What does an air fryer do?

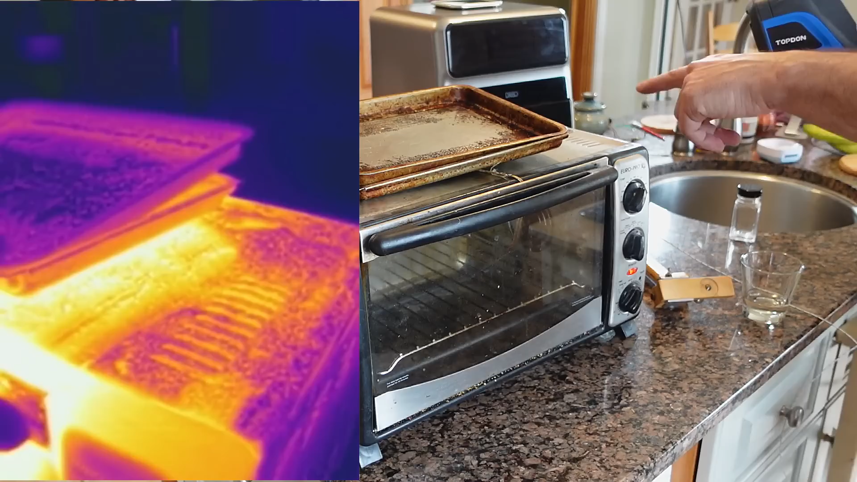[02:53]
And this is stainless steel which is actually infrared reflective. So it's not even showing how hot it really is.
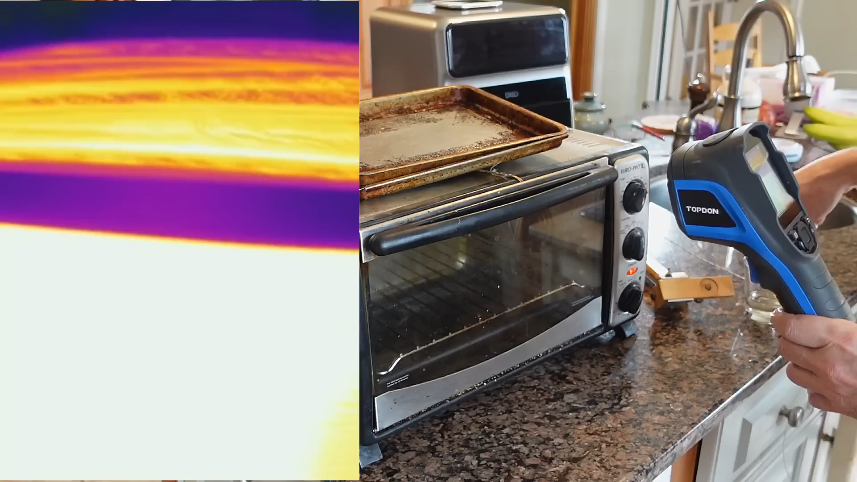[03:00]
And the front door is actually hot enough that the water just evaporates straight off of it.